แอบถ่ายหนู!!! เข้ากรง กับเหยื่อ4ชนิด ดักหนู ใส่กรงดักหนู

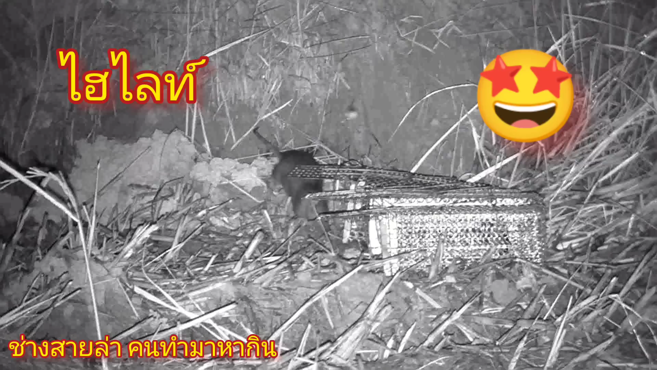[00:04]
สวัสดี FC ช่างสายล่าทุกคนด้วยนะครับผมขอวันนี้เรามาดูฉากหนูเข้ากรงผมเหยื่อ4ชนิดนะนี่เลยก็จะมีกรงอยู่4ลูกนะครับผมก็จะมีเหยื่อเนี่ยหลังสุดคือมันนะผมมีหอยม